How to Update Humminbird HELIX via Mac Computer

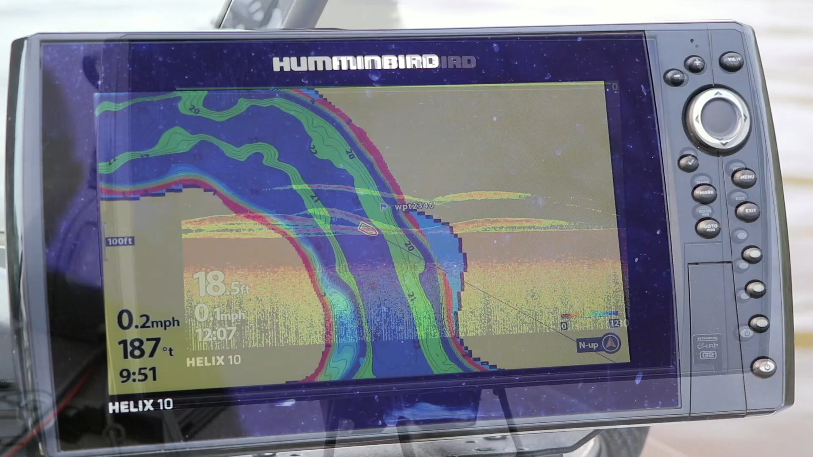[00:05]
On screen: depth 18.5 ft
Free software updates keep your Humminbird
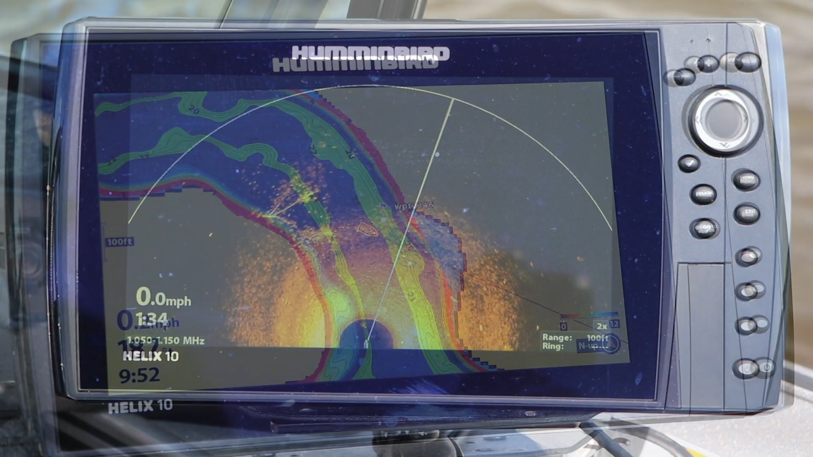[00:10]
running in tip-top condition and deliver new features and enhancements that
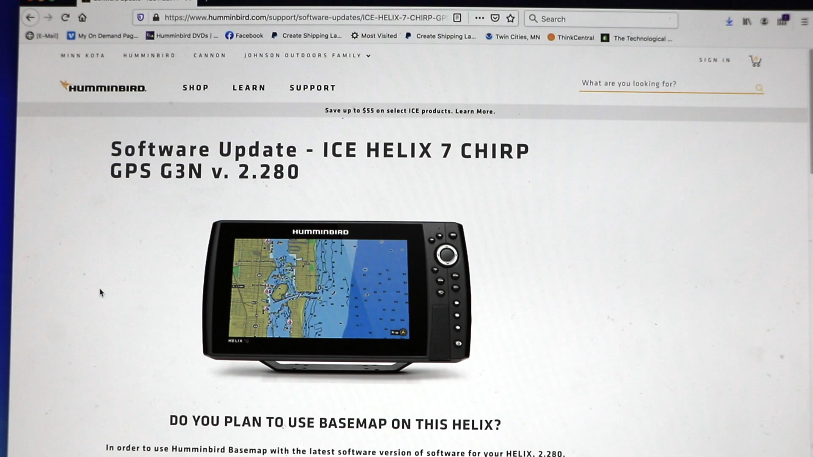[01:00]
If this software version has a higher number than the unit's current software,